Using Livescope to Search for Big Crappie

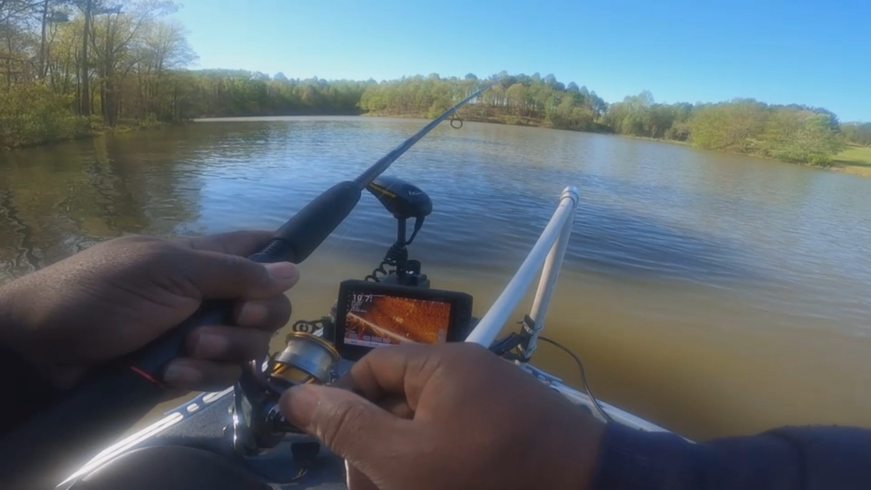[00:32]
Look at that G-flat out here, G-flat out everything. Not with your bad. There goes nothing, y'all. Look at that already. There goes another good one. Oh, boy. Come here, boy. Well, you know I'm ready this morning, boy.
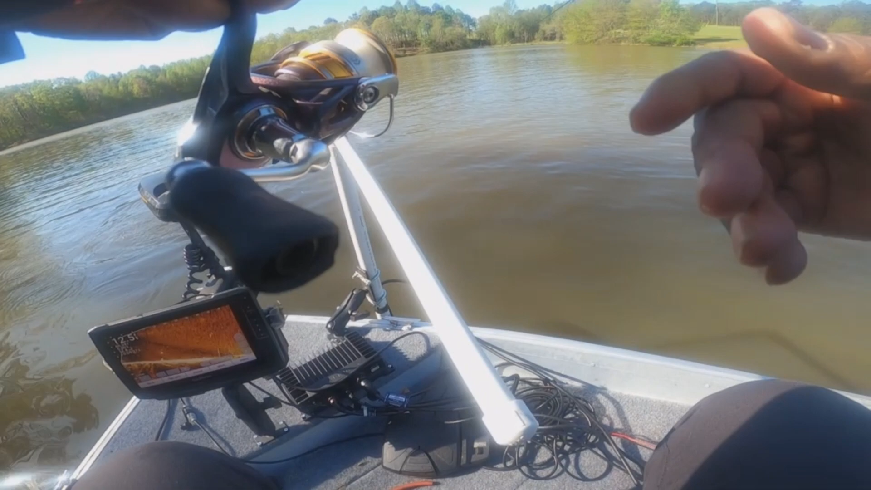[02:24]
Y'all see that? Another big one. Y'all see it, don't you? Ah, boy, come
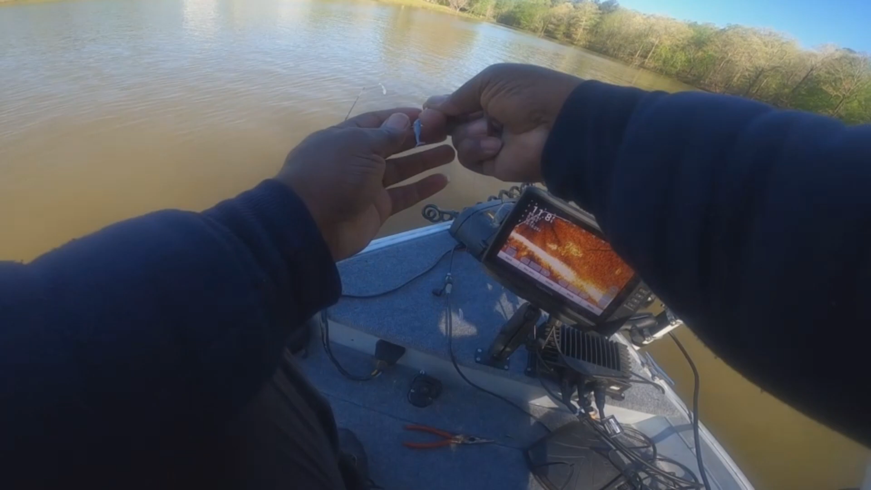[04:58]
You know, pull it down. He's still about there. Oh, it might be a bass. Probably can't hook him. You got him. Oh, you got him. That's a big one. Hey, you got him. Caleb got him, y'all. Put it on K a little bit more, y'all.
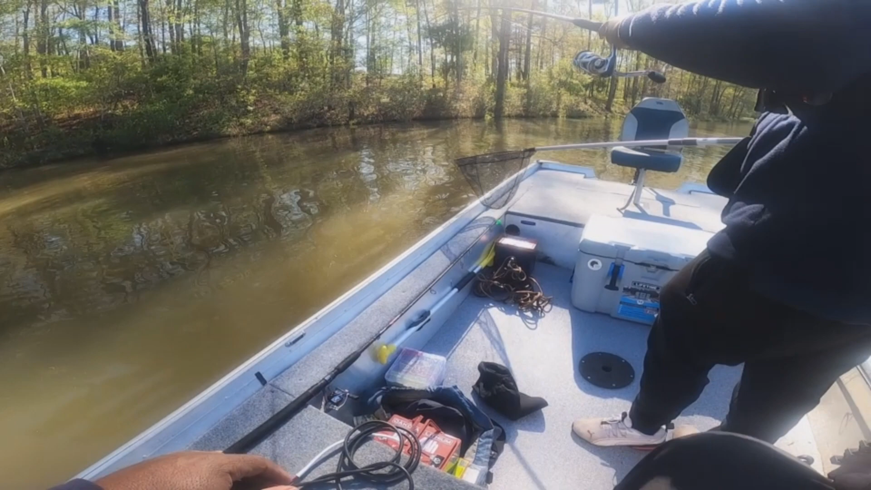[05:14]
That Kayla, it got him. Yeah, you better waiting on it. I told you waiting on something come out there. Another little 12 inch Kayla. They don't want to give you big mamas today, huh? I'll take the big mama. You can have. What did he need? Yeah, I know. Yeah, how you did mine. They come out.
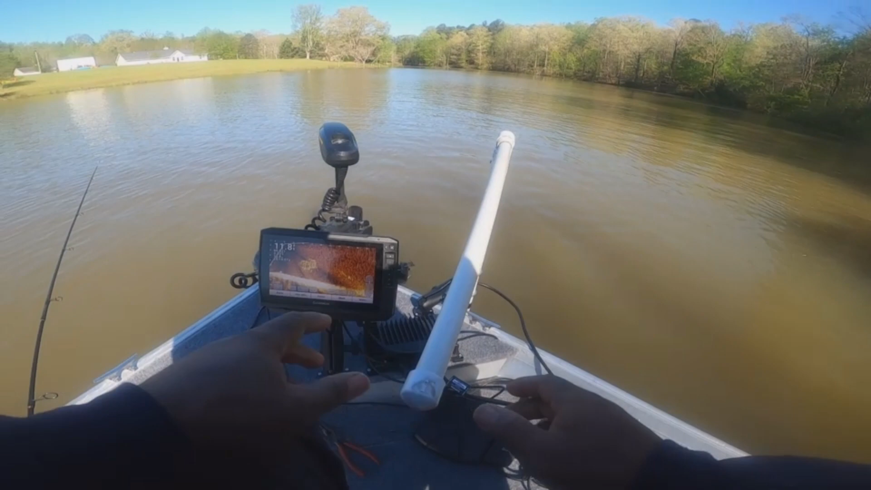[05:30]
Let me go give him nothing, y'all. Kayla got him. Kayla got that one. You gotta find another out there. There's one on the bottom right there. Yeah, when they come up, they went on the bottom, but I don't want him. He ain't gonna bite that good. There's another one right there on that bottom right there. He might bite. You see, he right there. He might bite. You gotta get in that way yet before he can take off.